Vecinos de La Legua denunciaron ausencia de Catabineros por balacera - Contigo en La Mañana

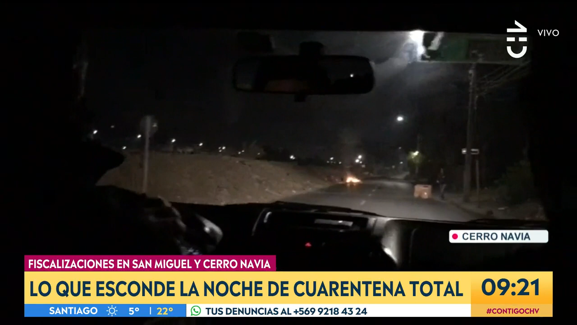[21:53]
Estos vecinos de Cerro Navia prendieron fuego para llamar la atención de los uniformados.